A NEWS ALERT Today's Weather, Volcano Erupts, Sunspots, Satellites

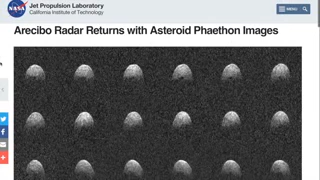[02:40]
Up next, Arecibo in Puerto Rico returning radar images of Phaeton's pass not too long ago.
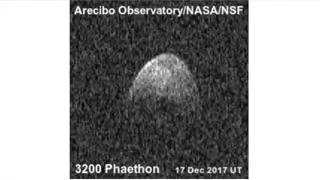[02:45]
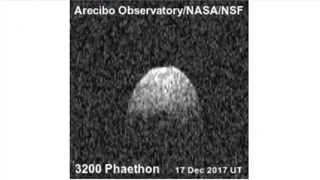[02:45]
Middle of the month it swung by and their radar images give us a clue as to a very dark, probably very deep crater that we didn't know existed on the rock before.